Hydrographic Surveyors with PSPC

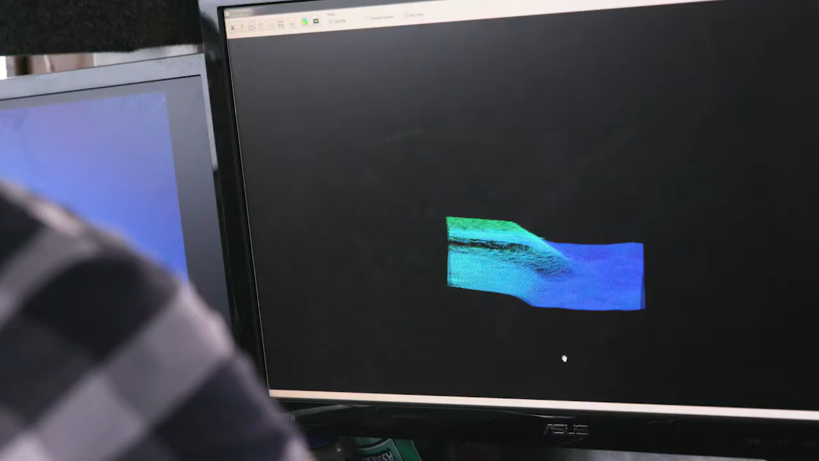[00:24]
1.7 meters of water where the guys who say that
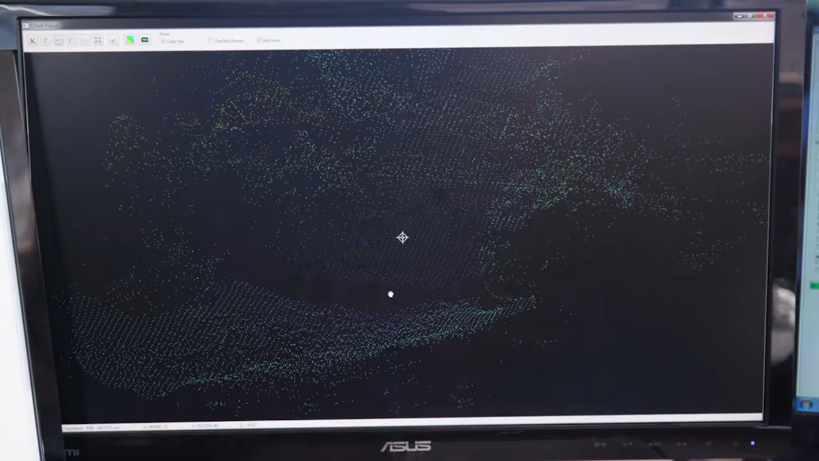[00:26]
you have 1.7 meters of water
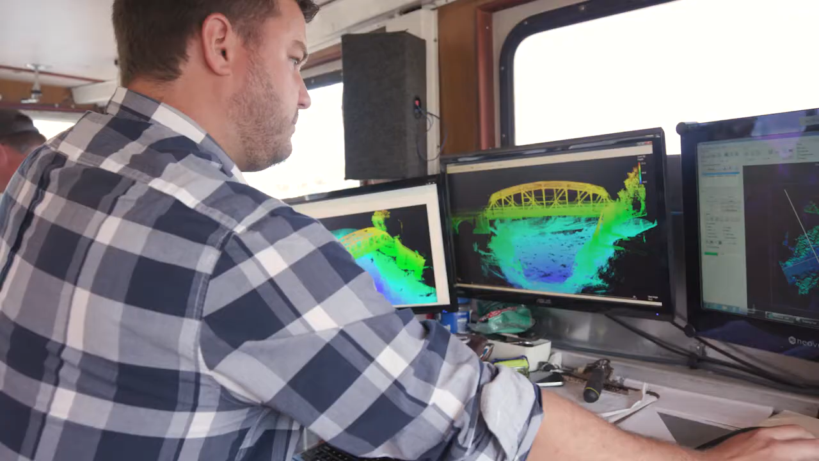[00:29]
hydrographic surveys is important because there's literally no other way to tell what's under the water
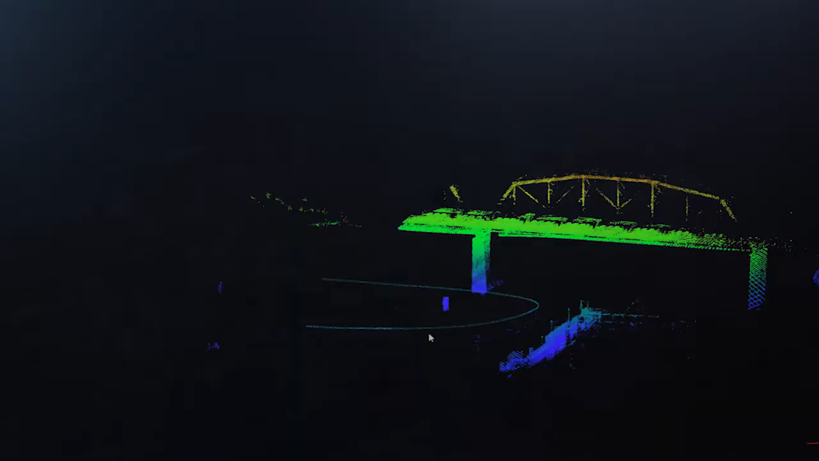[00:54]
then we'll do a hydrographic survey we have a lidar that sits on top and
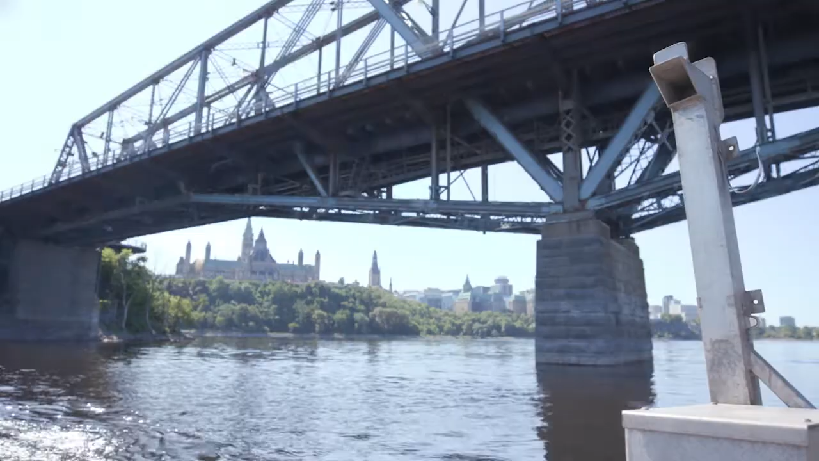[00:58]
we'll scan everything over above the water and we have
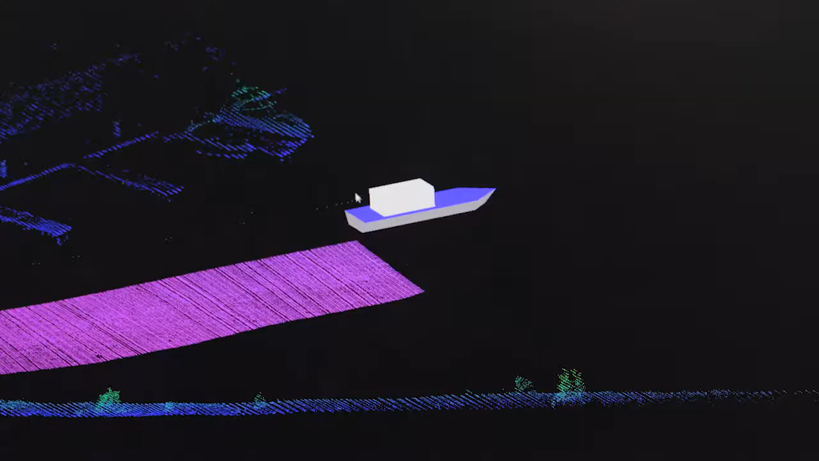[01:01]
a multi-beam that's goes underneath the boat